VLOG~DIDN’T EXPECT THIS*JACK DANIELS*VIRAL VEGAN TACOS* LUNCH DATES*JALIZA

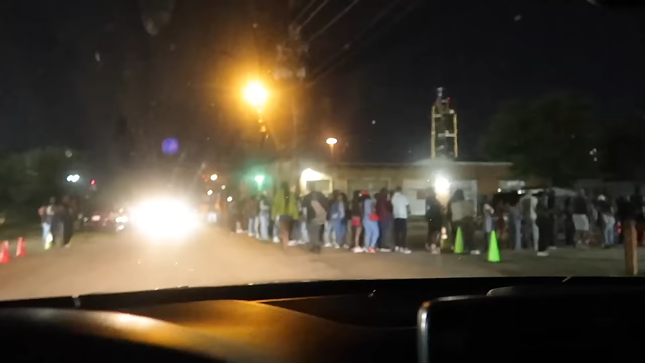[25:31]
They don't mind. Yeah, I'm scared of these type of crowds, baby. Because if you get one person bump somebody too hard, it's some shit. And yeah. They checking, but. Okay, I'm going to get our friend.